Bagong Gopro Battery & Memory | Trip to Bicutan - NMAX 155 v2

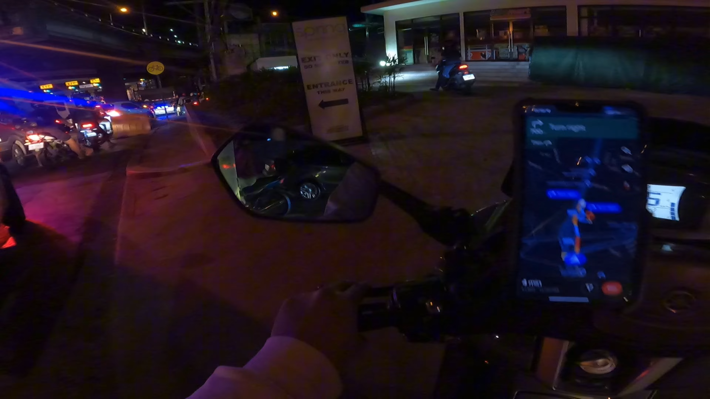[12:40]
Lampas din sa truck. Anong oras pa sila makakarating yan? Matindi pa to sa traffic sa ano? Sa C5, sa EDSA. Ito literal, git-gitan.
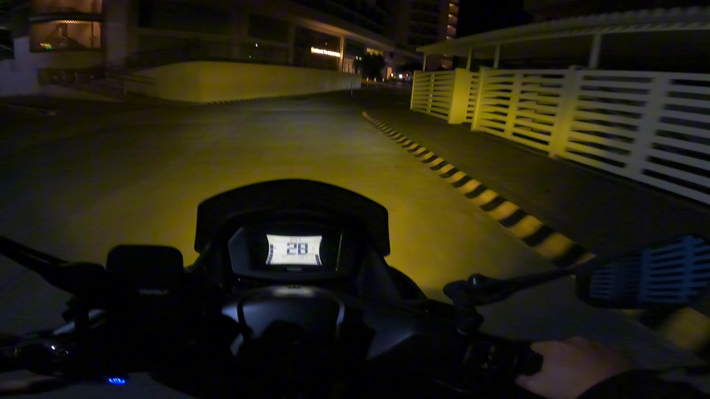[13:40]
It's 2:47 AM. Dito pa sila sa building na to. Let's go. Chill ride tayo kasi sobrang luwag eh. Masarap to, ini-enjoy yung ganitong klase kasi minsan mo lang mararanasan to.